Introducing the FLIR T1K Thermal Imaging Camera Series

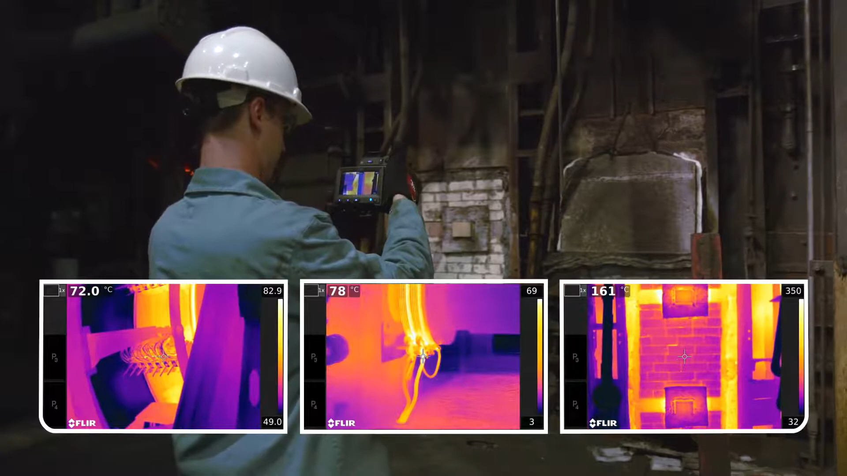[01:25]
Expect stunning definition and outstanding temperature detail with a thermal sensitivity two times better than the industry standard.
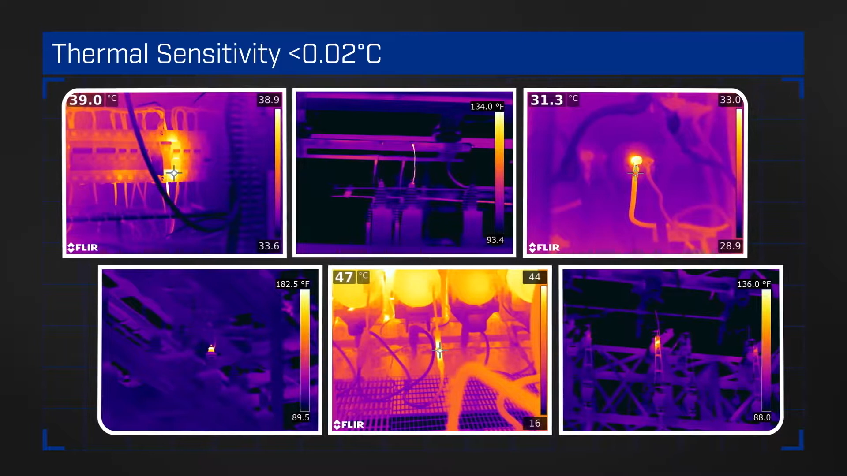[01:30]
Quadruple the pixels with Ultramax FLIR super resolution process for unparalleled images and temperature accuracy.
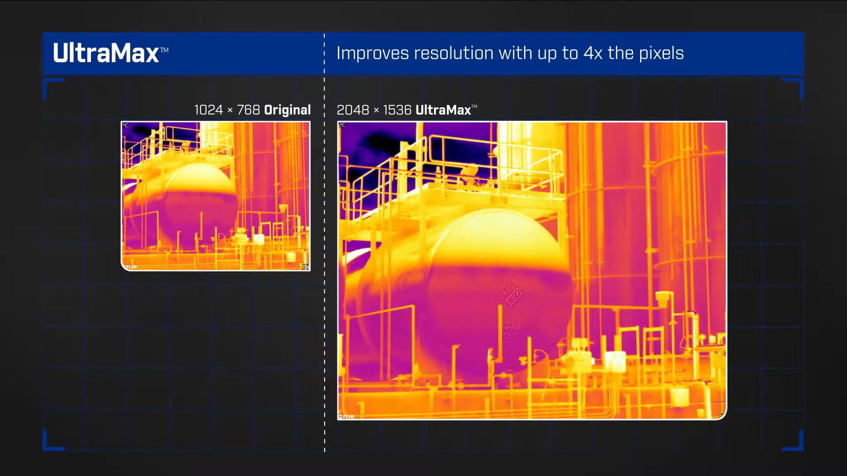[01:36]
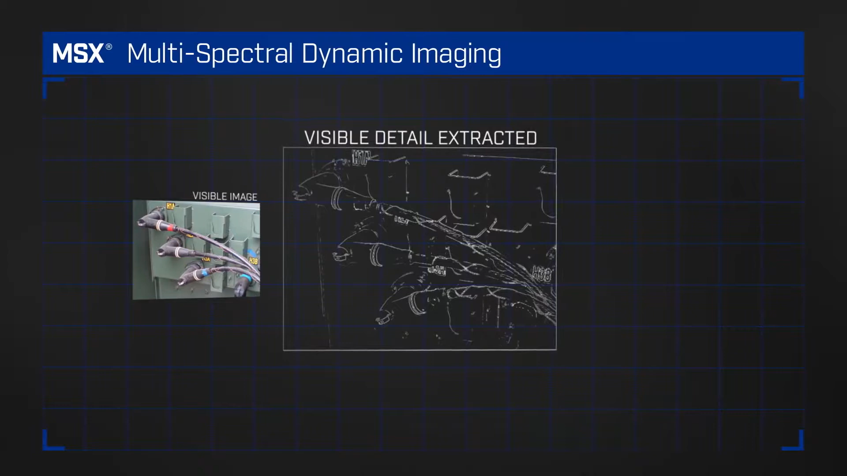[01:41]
FLIR's patented MSX adds perspective by embossing visual details onto the full thermal image so you can read labels and identify locations.
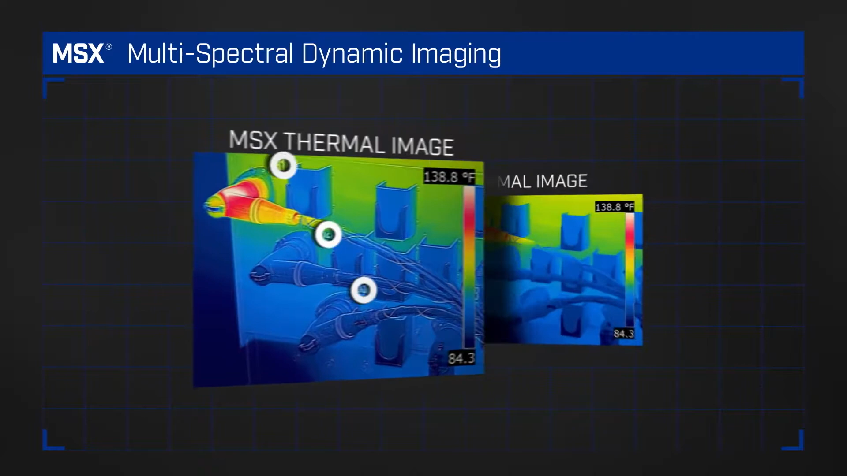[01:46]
On screen: scale top 138.8°F
Customization is key with the T1K.